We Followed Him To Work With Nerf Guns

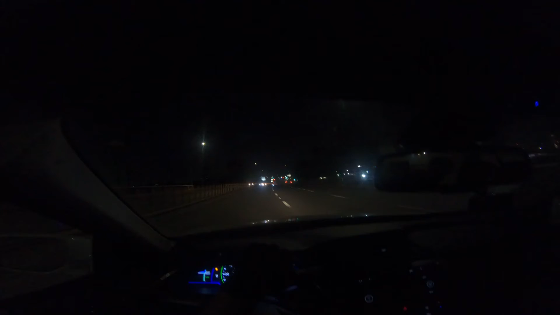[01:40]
Where's he at? Is that him to the right? That's him to the right. Yeah, buddy. We see you.